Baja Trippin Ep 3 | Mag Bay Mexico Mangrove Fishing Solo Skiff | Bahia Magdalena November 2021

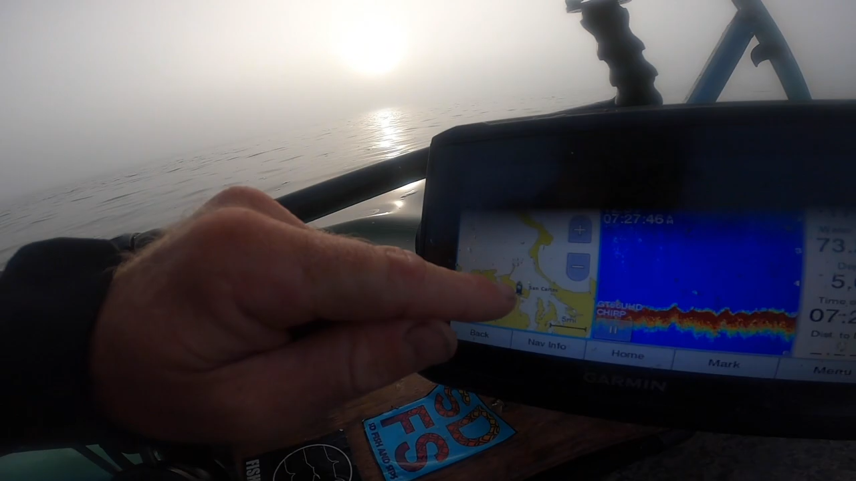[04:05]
So we're here right now, and all the mangroves that we're going to head to are up in this area.
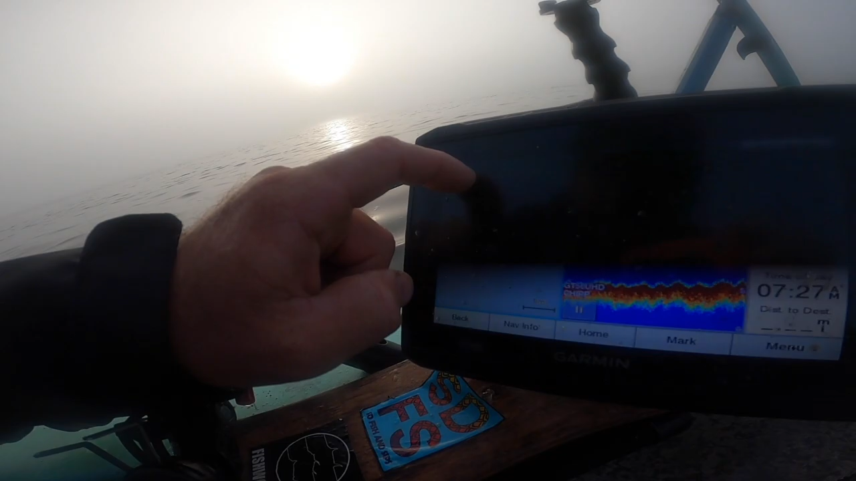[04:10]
So I gotta go around this corner, and then go around and up to these mangroves.
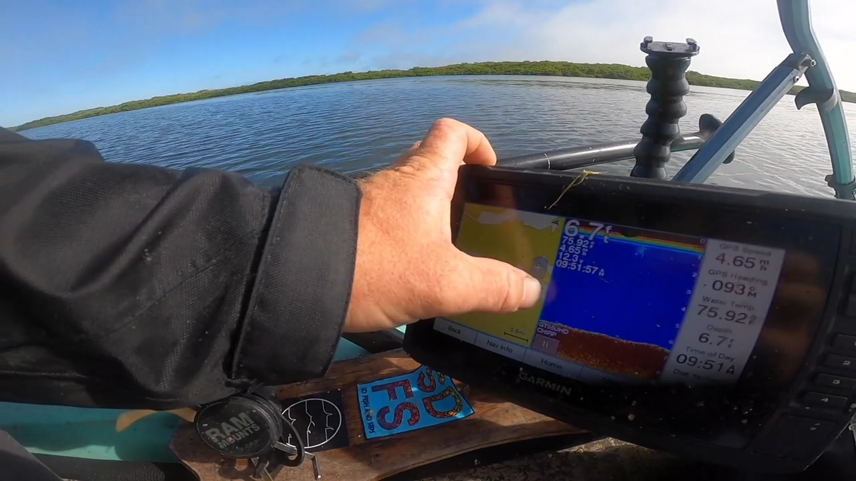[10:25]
On screen: depth 6.7 ft, water 75.92°F
that i was going back into here
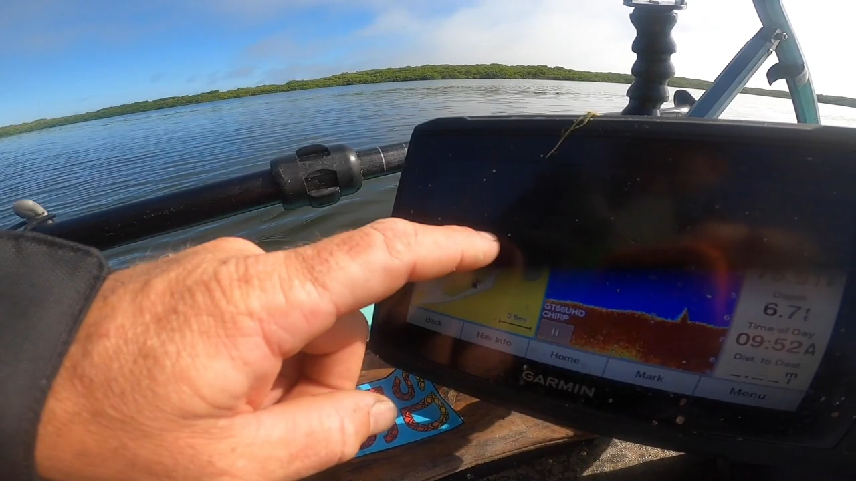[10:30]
and i'm gonna make my way around this outside area through there